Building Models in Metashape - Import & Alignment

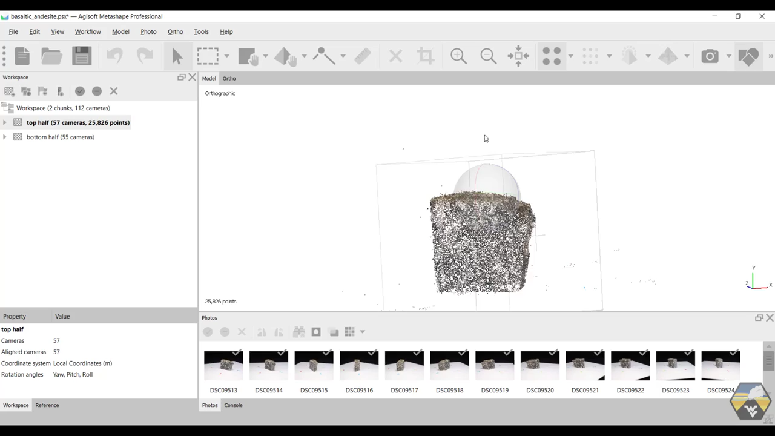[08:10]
And again. Realign it. Like so.
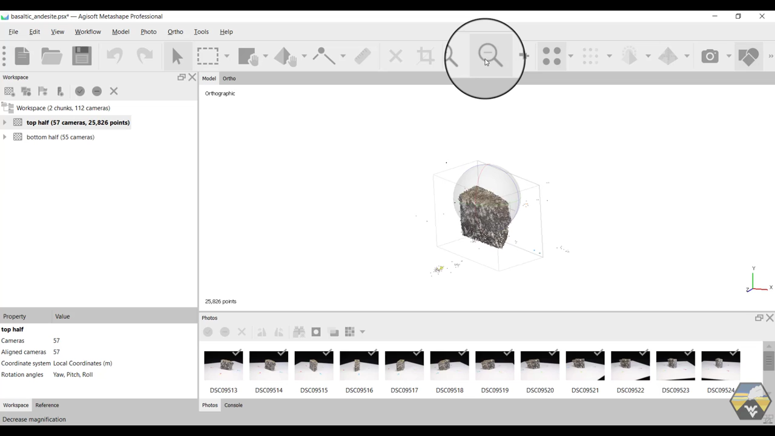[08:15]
And back out again. And one thing that's particularly useful. Is if you click on the camera symbol. Up on the toolbar.
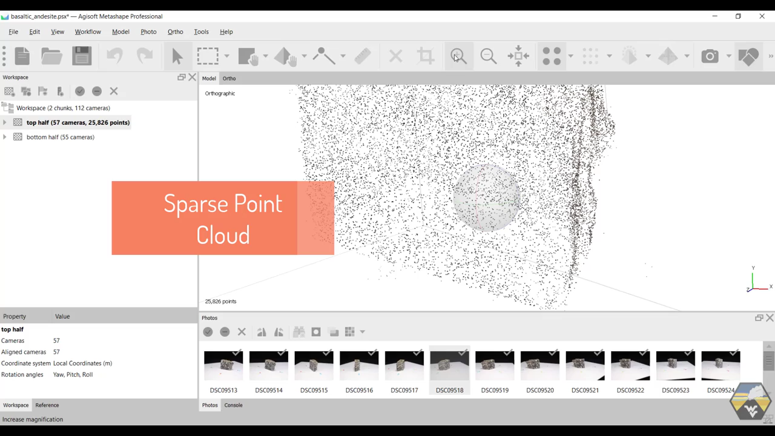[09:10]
25,826. Points. So. When you zoom in.